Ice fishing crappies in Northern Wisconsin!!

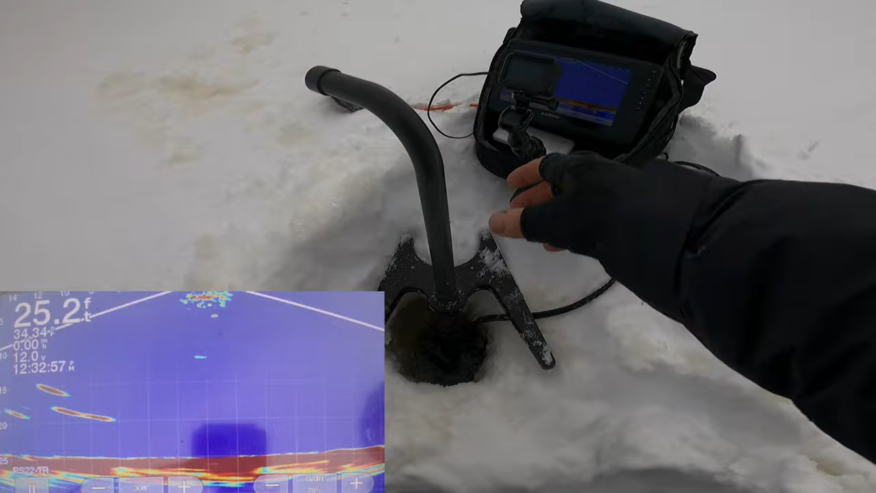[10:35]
Alright, so these fish kind of slid off here. This is what I do.
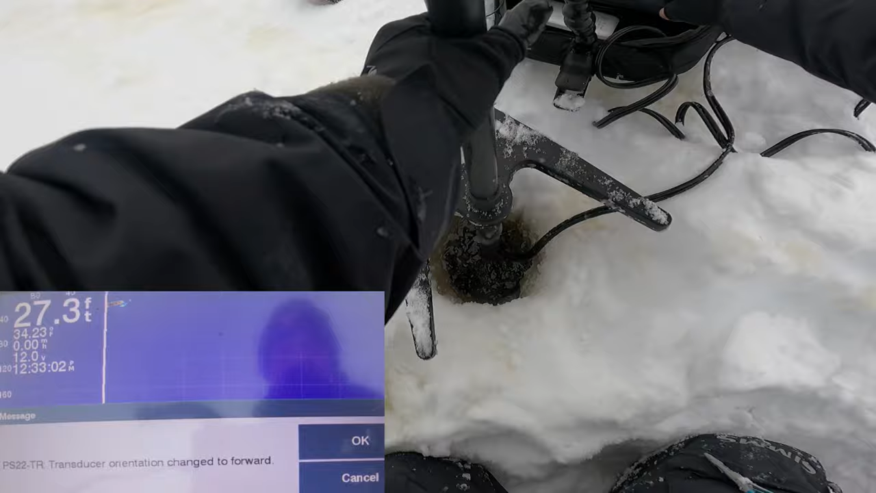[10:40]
On screen: depth 27.3 ft
I angle my electronics to forward mode.
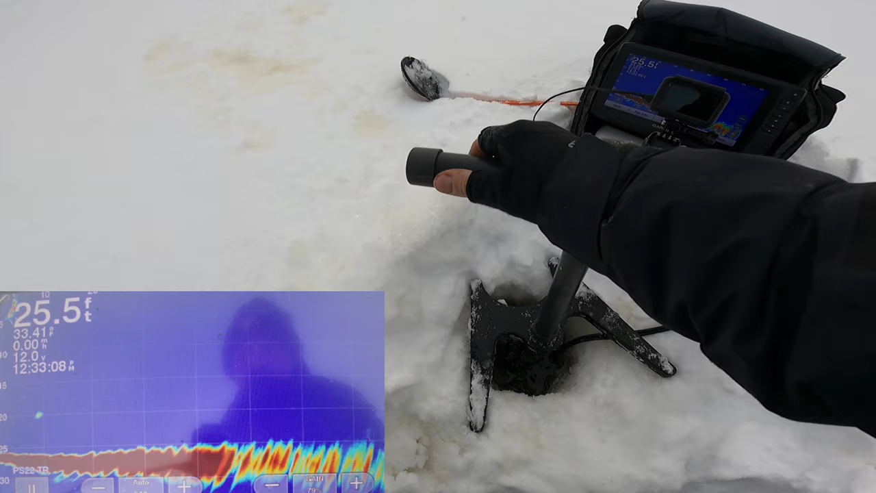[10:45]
On screen: depth 25.5 ft
And they are just sitting off here, like 10 feet.
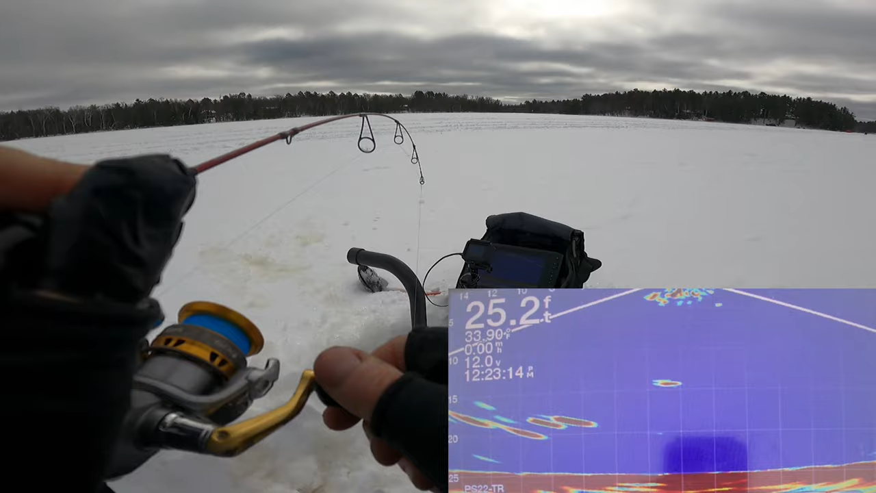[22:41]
On screen: depth 25.2 ft
Got him. I think it's a bluegill though, just by the way he's fighting. Yep.
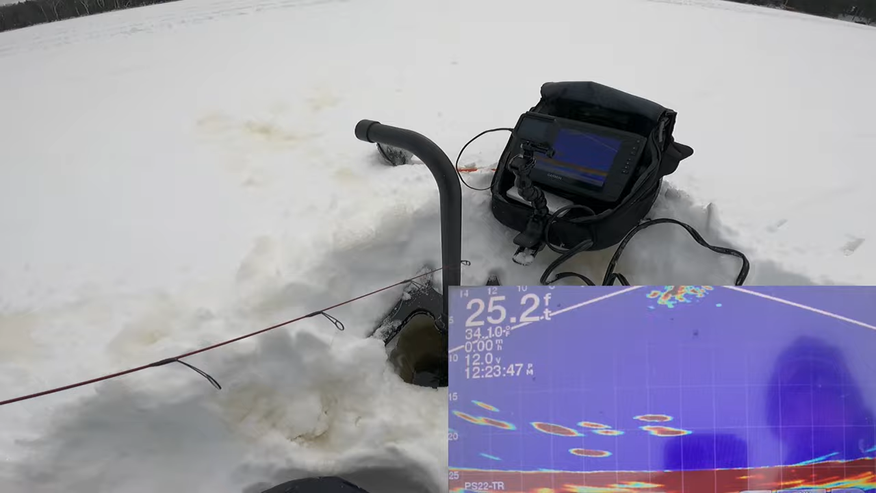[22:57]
On screen: depth 25.2 ft
but it's always best to throw the bigger ones back. We're keeping some 9s and 10s, so I'm going to drop back down here and see if I get another one while the camera's rolling.
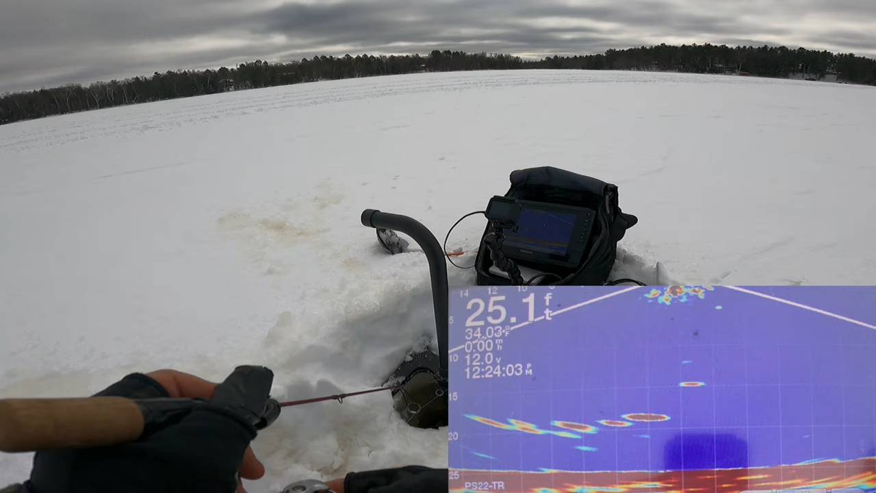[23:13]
On screen: depth 25.1 ft
Yeah, they're just kind of slid under me. This might be, like I say, this might be a school of bluegills. I don't know. They're just kind of all mixed together. We kind of hit that midday lull. It's about 12. Pushing up on 12:30 now. It's definitely a nice little break, get back to ice fishing, then being in the boat.
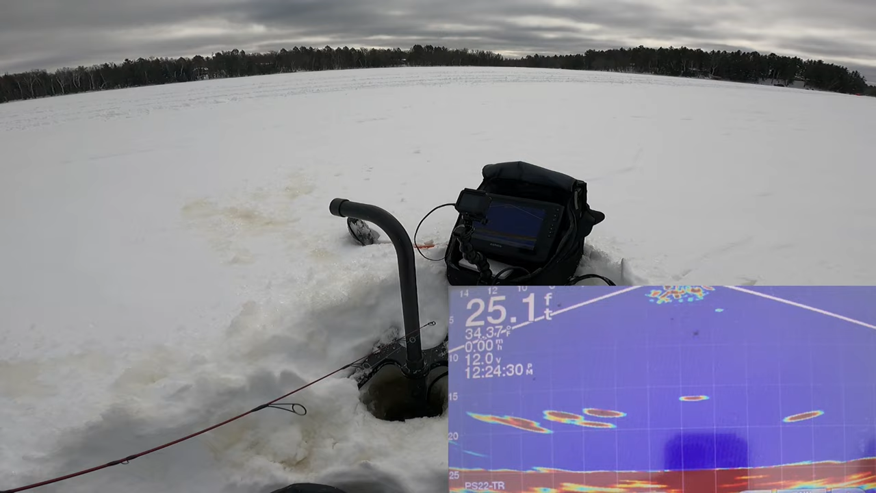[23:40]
On screen: depth 25.1 ft
Decided to come up here to northern Wisconsin, see if we could locate some panfish, test out my pan. Ooh, here comes one. Oh, he smoked it. This is bigger. This is a crappie or something.
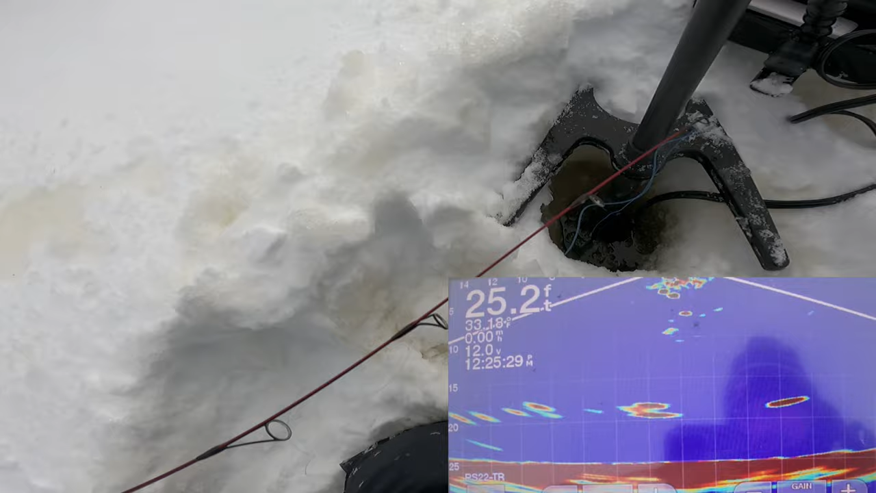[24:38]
On screen: depth 25.2 ft
I've got to sit off to the side here. I got want to run that GoPro view for you right on the actual screen of the pan optics. Oh yeah, there's a big old screen coming in now. I don't know if that fish I threw back is going to spook these guys. Nope, guess not, because here come two. Racing. Oh, I missed him. He slacklined me and everything.
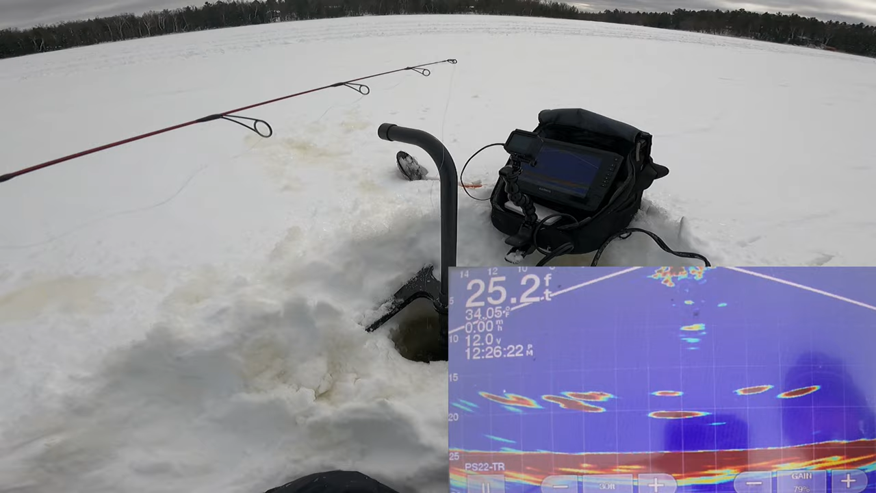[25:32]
On screen: depth 25.2 ft
Oh, I lost him. There's a little bit of a delay. It isn't like a flasher where you have a flasher even. I can't speak for live scope, but with this pan optics, it has a delay in the deeper water like this. When you think that they have it and when they actually have it. Here we go. Got two of them coming again.
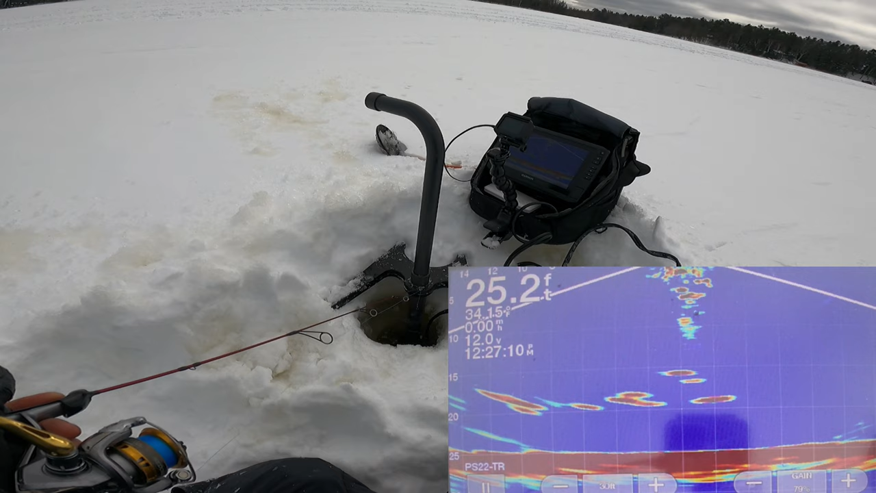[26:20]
Usually your fish that are up high are your more active fish. That guy, I don't think he's very big, so I'm going to drop by him and try to pick a different one off. Got it. Oh, tiny crappie. That's a baby. That's what I mean. The higher up fish are more active fish and bigger fish. That guy.
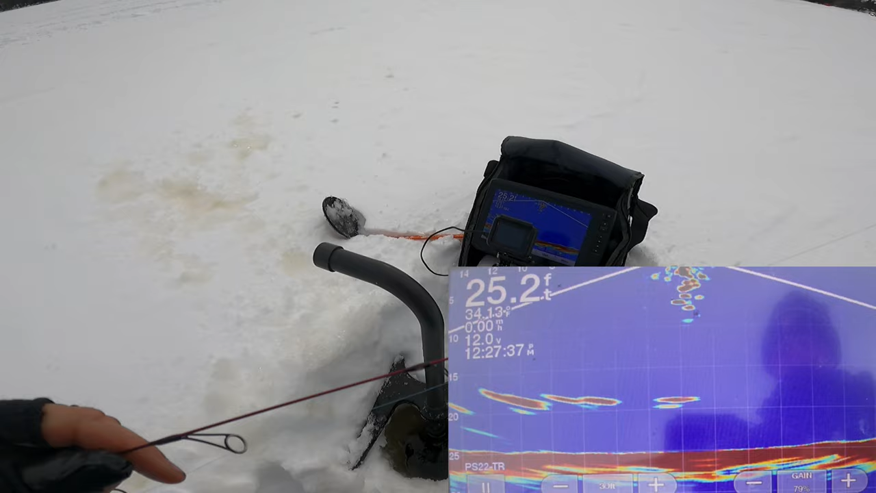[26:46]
On screen: depth 25.2 ft
Just running this Jamie plastic with a spike on there.
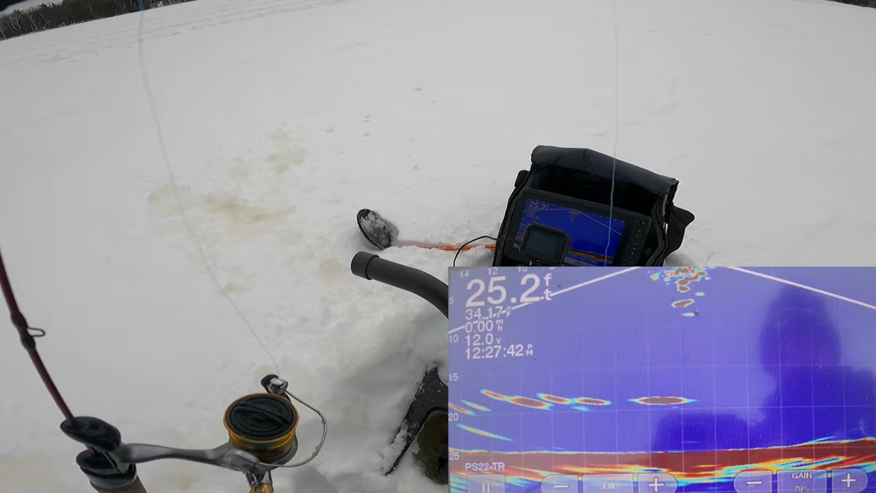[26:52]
On screen: depth 25.2 ft
Just there's absolutely no wind today. It's just awesome. If it was windy, it'd be brutal.
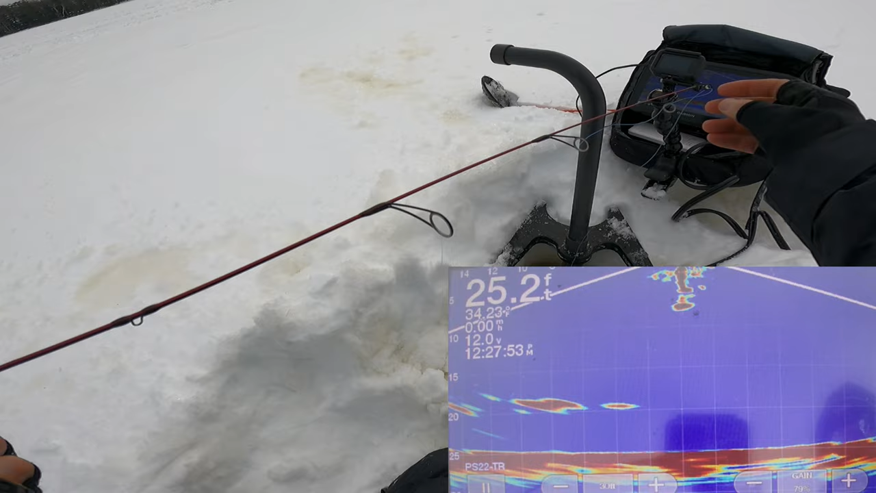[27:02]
On screen: depth 25.2 ft
We'd probably have to set up on these fish and hope they stayed put.
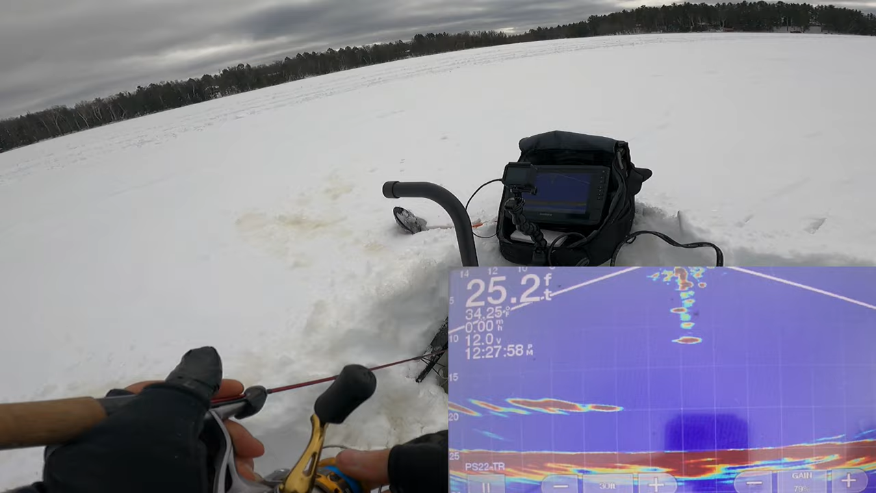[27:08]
On screen: depth 25.2 ft
Screw just kind of meandering around them. See if you can see us here.
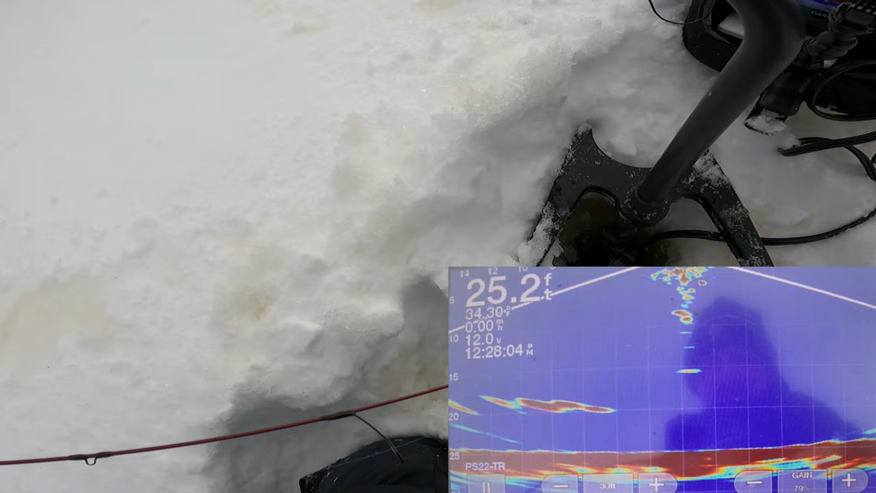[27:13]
On screen: depth 25.2 ft, water 34.30°F
They're just kind of sliding in and out. I'd pop a couple holes and try to get back on them.
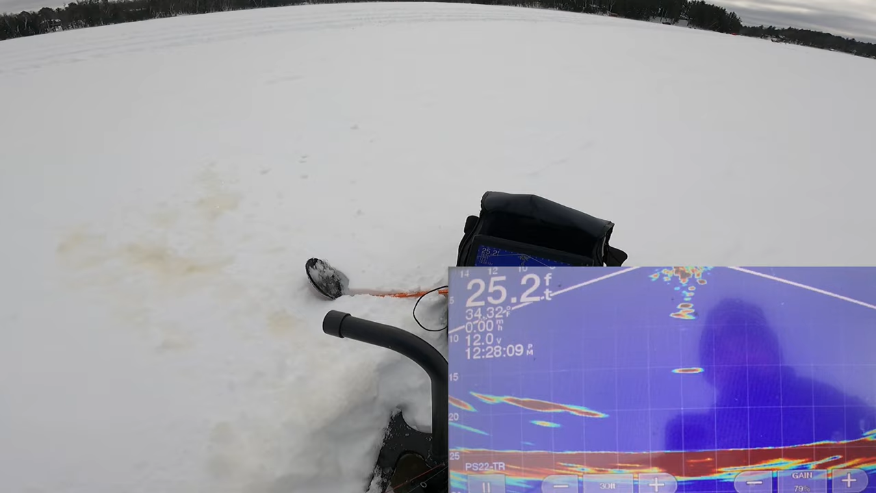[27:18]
On screen: depth 25.2 ft
Now they're sliding off to my left here, which I can't tell which way the transducer's facing.
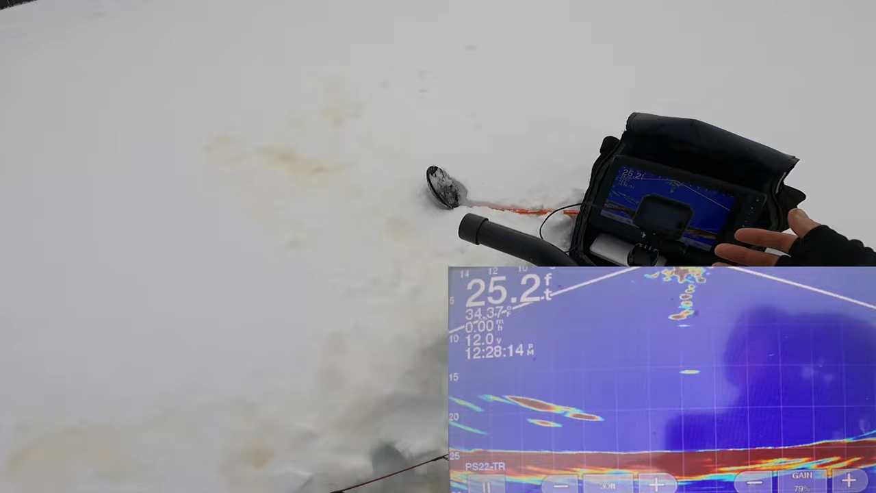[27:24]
On screen: depth 25.2 ft
It could really be sliding to the right.